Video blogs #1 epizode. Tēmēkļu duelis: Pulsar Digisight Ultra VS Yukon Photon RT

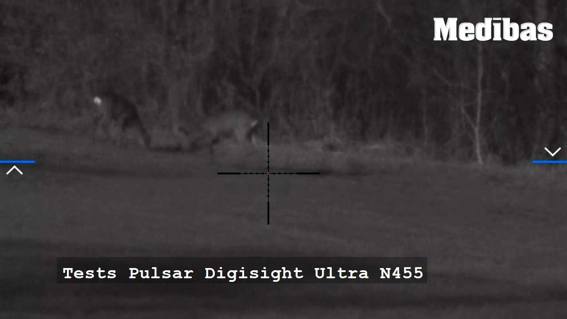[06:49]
perfekti ar šo ierīci redzams viss, pat ezis.
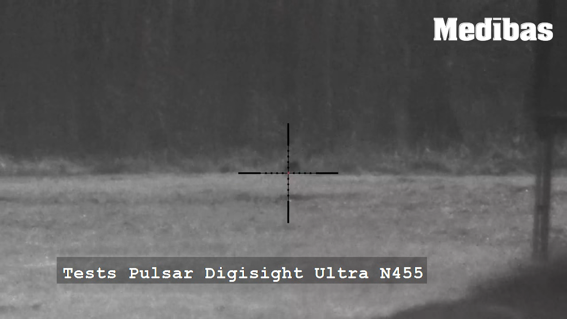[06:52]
Godīgi sakot, vienā mirklī pavadīju 5 minūtes skatoties uz kustīgu objektu, nesaprotot, kas tas ir, tāpēc, ka attēls bija ļoti labs.
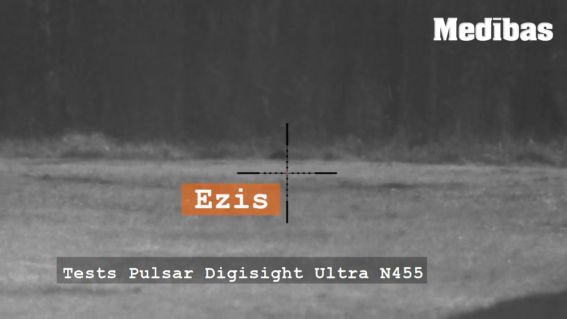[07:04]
Dzīvnieks bija apmēram 100 metru attālumā un tikai pēc laiciņas sapratu, ka tas viss ir. Tas, kas kustās mauriņā, ir ezis.
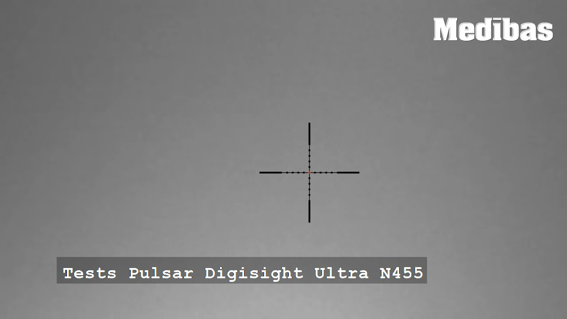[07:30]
rodās problēmas ar klusinātāju, jo infrasarkanā gaisma kaut kādā veidā atstarojās no klusinātāja, kurš it kā ir priekšā, un līdz ar to tas attēls ir sliktāks.
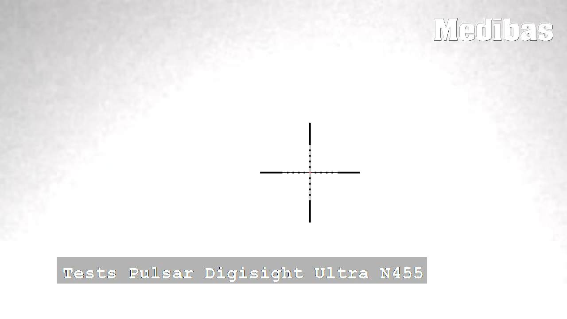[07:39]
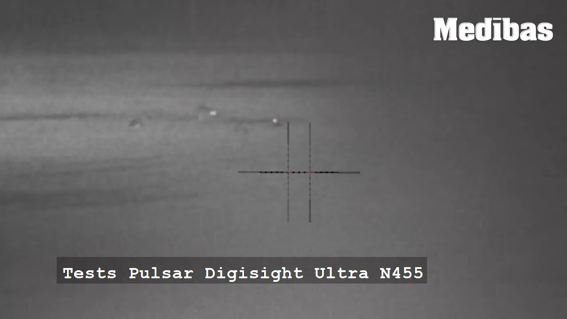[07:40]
Un video jūs varat redzēt situāciju, kad es izmantoju fotona piegaismotāju,
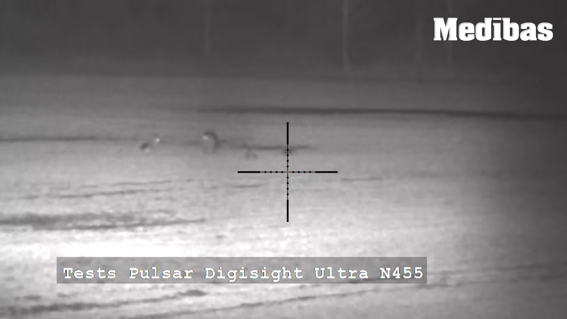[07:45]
lai varētu labāk saskatīt mērķi šajā ierīcē.
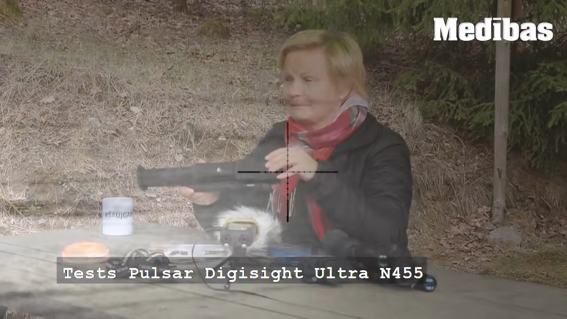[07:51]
Par attēlu kvalitāti es nevaru pateikt, cik reižu labāks, bet šim attēls ir daudz dzidrāks,
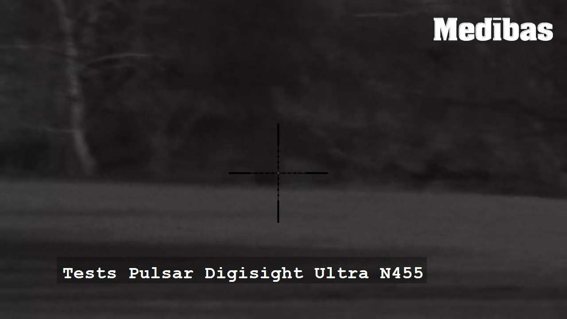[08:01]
objekts ir daudz labāk saskatāms un, piemēram, uz lauka guļošas stirnas, kuras es ar šo ierīci tikai novēroju, bija ļoti labi un skaidri saredzamas.
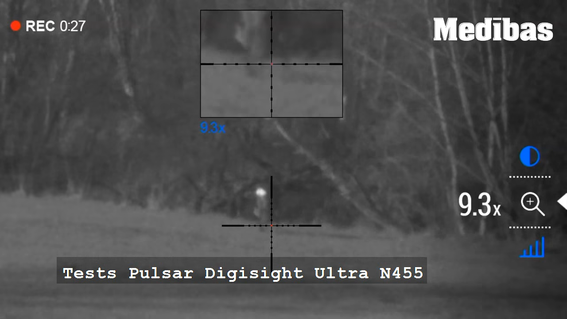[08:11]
Tur pretī fotonam tas viss ir mazliet 200 metros ir mazliet izplūdes un slikti saskatāms,
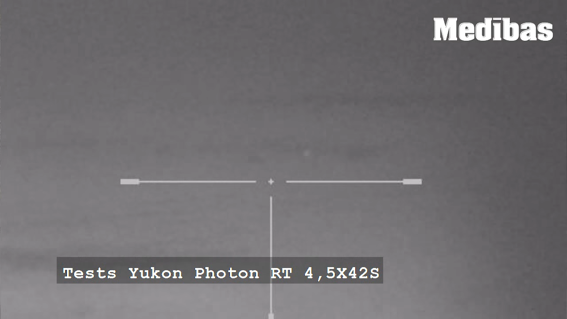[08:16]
bet, kā jau es teicu, tas ir modernās tehnoloģijas mazliet citā cenu kategorijā.